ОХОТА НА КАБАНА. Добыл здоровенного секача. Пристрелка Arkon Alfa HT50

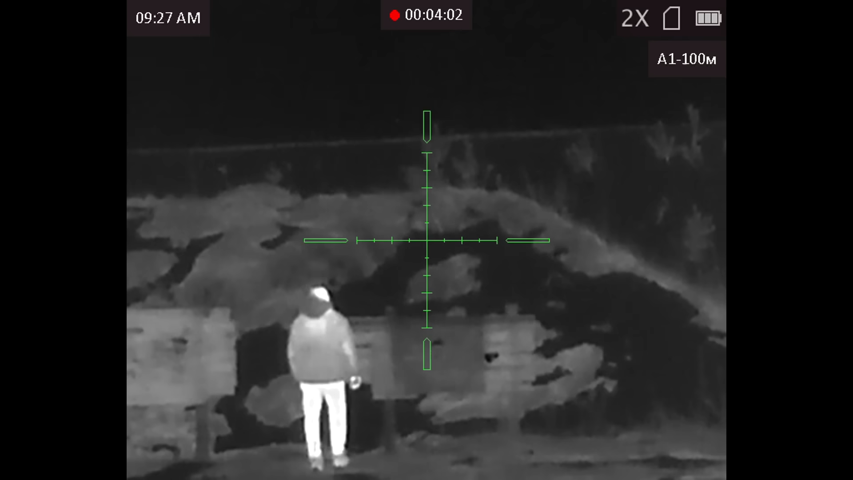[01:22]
Целился я вот сюда, потому что почему-то только вот эта полоса видна, а остальное все не видно.
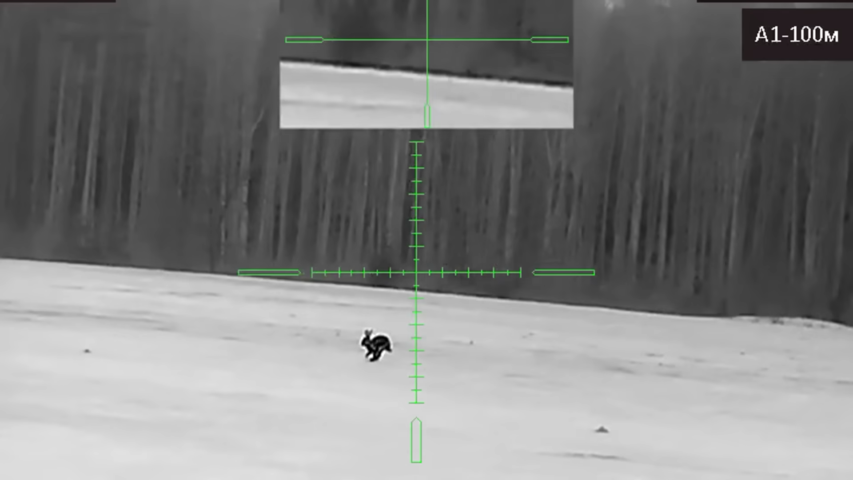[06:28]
Кабаны на нас так на том месте не вышли. Видели мы только зайцев, да, лисицу.
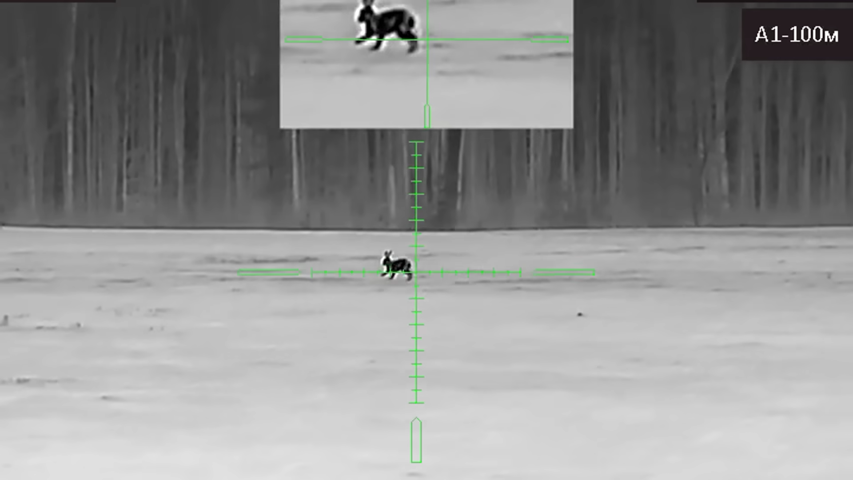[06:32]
Ну и решили где-то после 11 возвращаться назад.
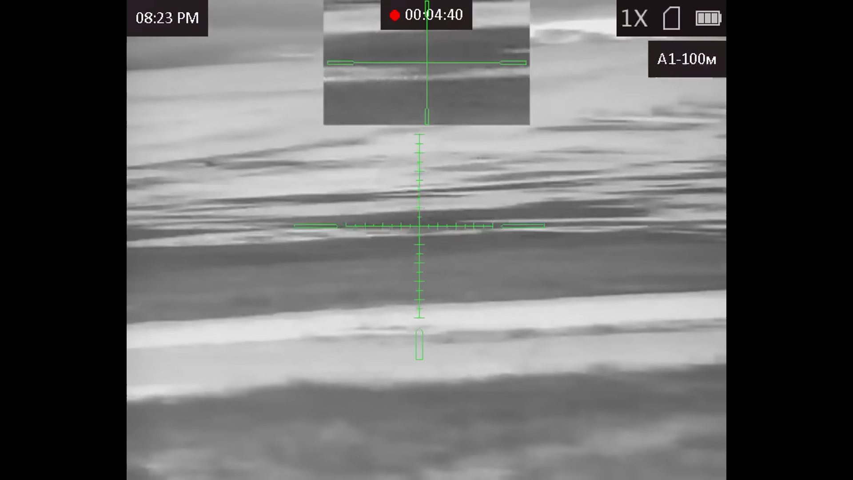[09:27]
Все, она побежала, а та лежит.
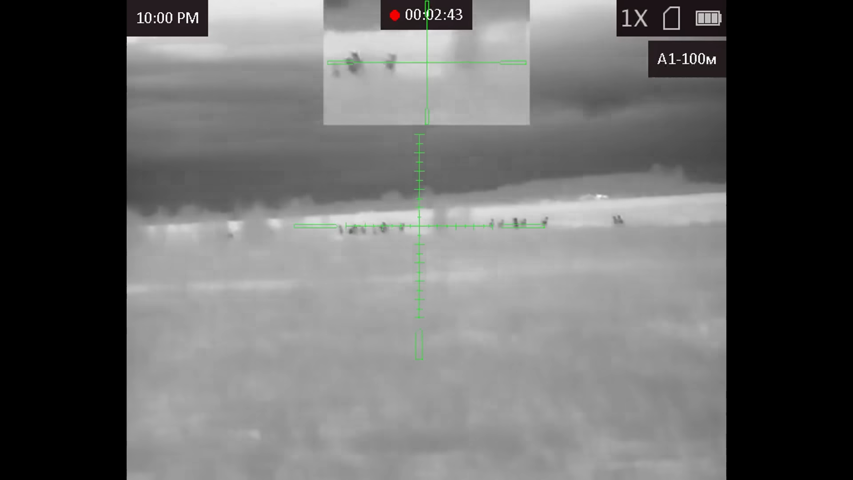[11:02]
Там олени штук с 20. Еще один хищник отстрелян в Диминых угодьях.